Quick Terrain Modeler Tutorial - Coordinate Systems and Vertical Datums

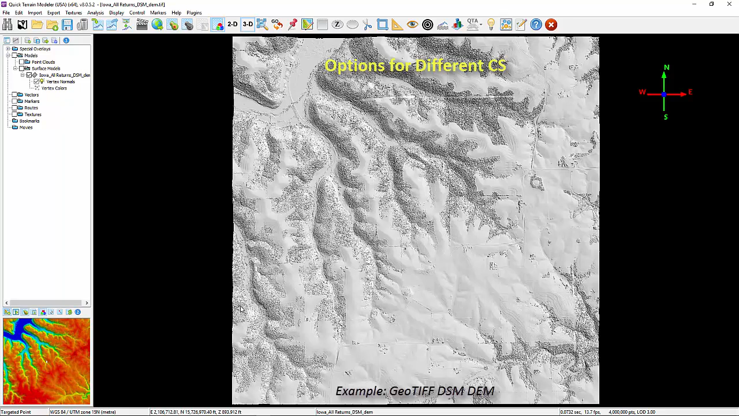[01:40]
To accommodate this QT modeler can simply display the desired coordinate system in the status bar or if necessary convert the model permanently to the desired coordinate system. To display the desired coordinate system in the
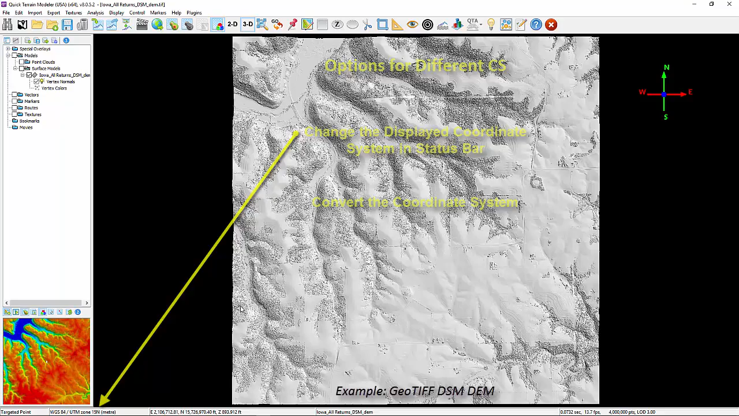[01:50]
status bar simply select display options status bar options
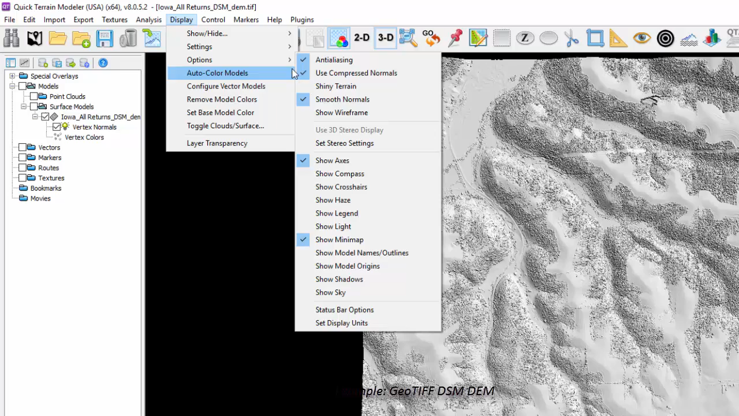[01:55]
and select from the drop-down the desired display units for the coordinate system.
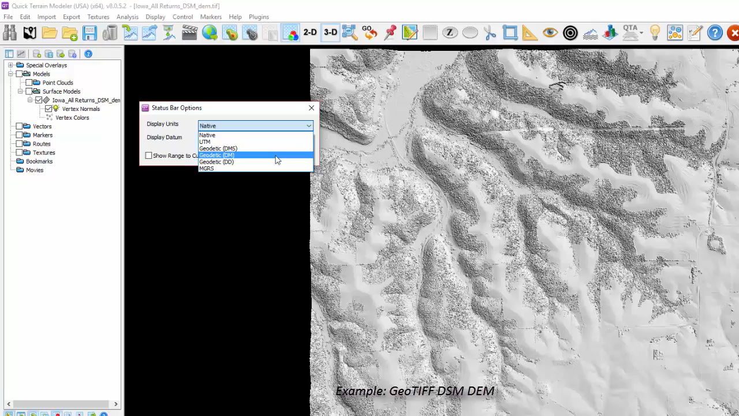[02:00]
This feature can also be accessed by simply right-clicking on the status bar. Note that this does not change the coordinate system of the loaded data it simply changes the coordinate system displayed in the status bar which when different from the model's native coordinate system the status bar will turn yellow. If you wish to convert the loaded data permanently to another coordinate system from the edit menu select convert coordinate system. The defined geo registration window will open.
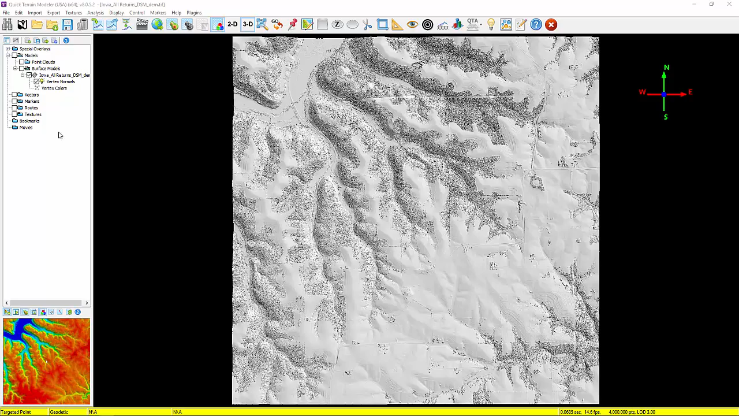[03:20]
Using the export model function from the export menu
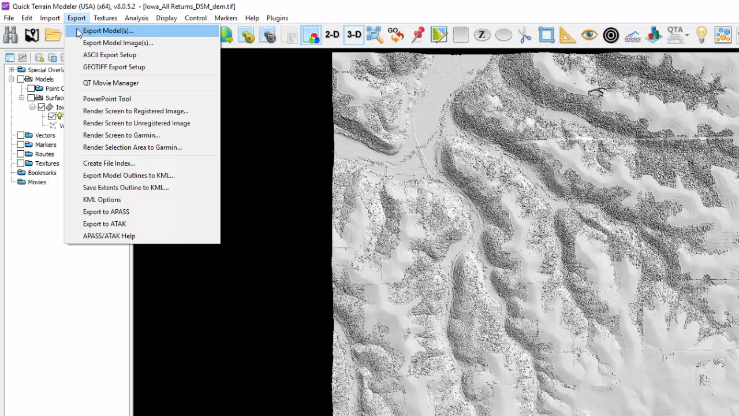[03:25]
select the desired model to export and the export format followed by the
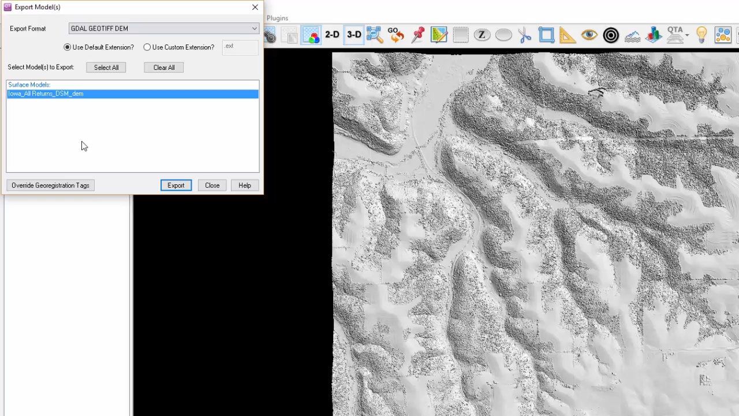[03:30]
override geo registration tags then set the desired parameters select OK.
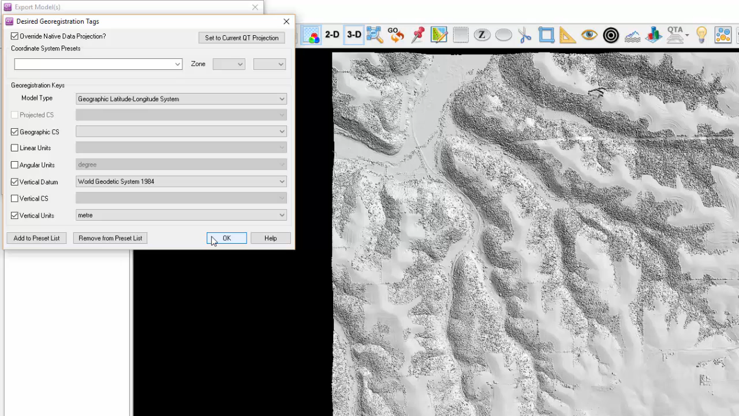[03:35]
Export name the file and select save.
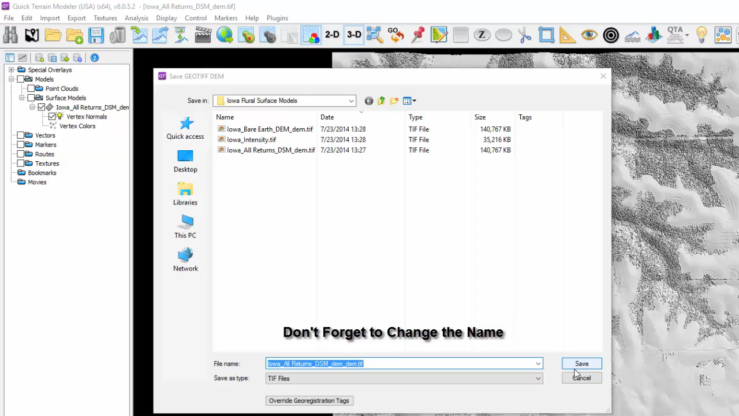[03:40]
One thing to note when converting data from Cartesian systems such as UTM coordinate systems to geodetic systems such as lat long some stretching of the image in an east-west direction may occur. This is normal and part of the process of projecting XY coordinates into angular space.
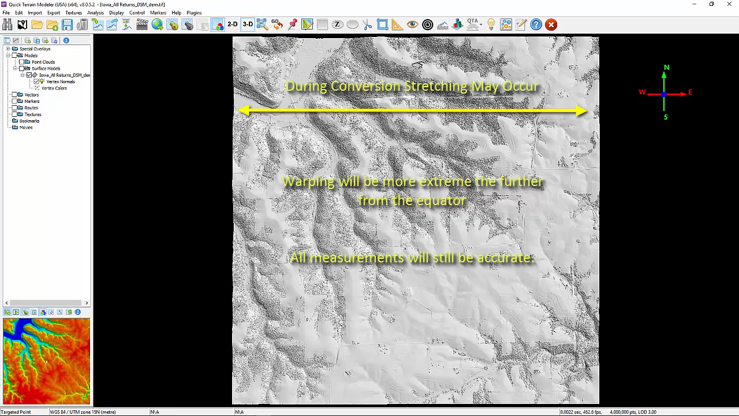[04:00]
This warping will be more extreme the further from the equator the data is. All measurements will still be accurate. Also note that with 3d data the vertical data will be transferred as well such as converting NAVD88 to WGS84.
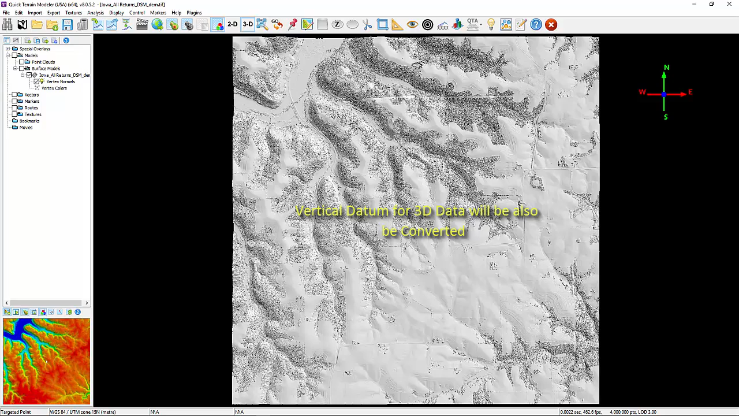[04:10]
Going back a step once one model is loaded all subsequent data loaded must be displayed in or converted to the global coordinate system.
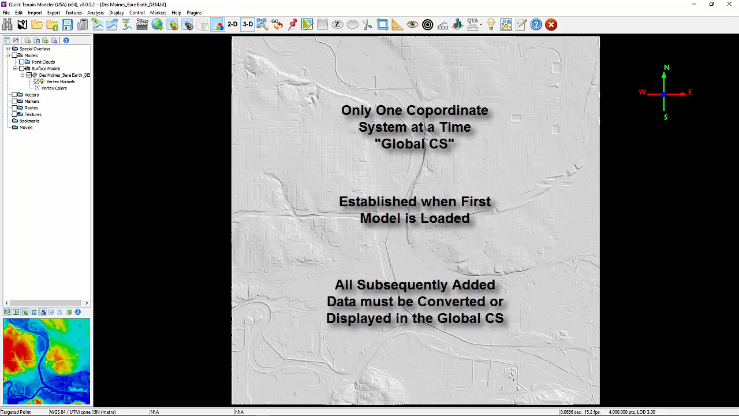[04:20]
QtModeler will automatically prompt you to accomplish this conversion when you add data. As shown here we have a model loaded in a UTM coordinate system and we are adding a model in lat long.
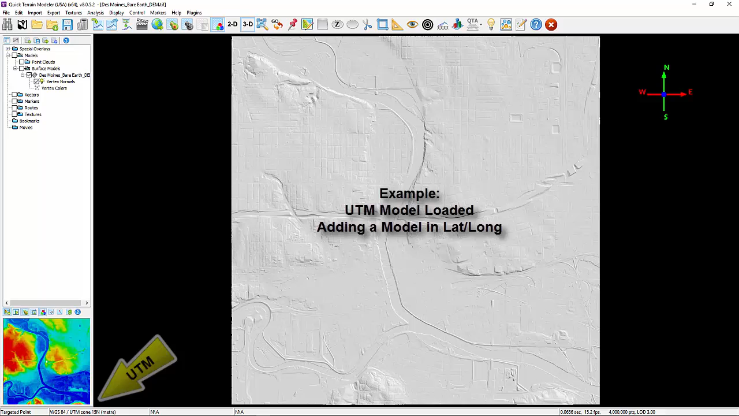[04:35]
QtModeler automatically opens the coordinate conversion window where users have the option to convert the model
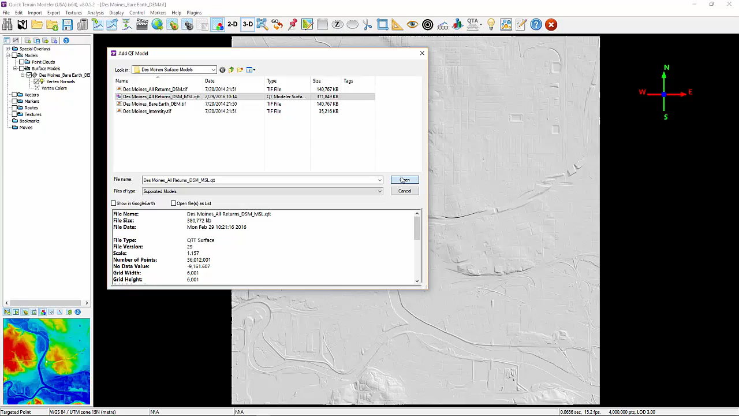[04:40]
or simply display the added model in the global coordinate system.
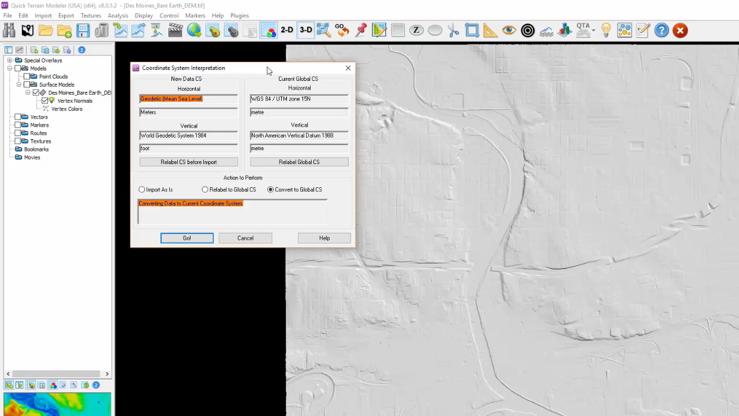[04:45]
Depending on the operation you select you may see the following color highlights.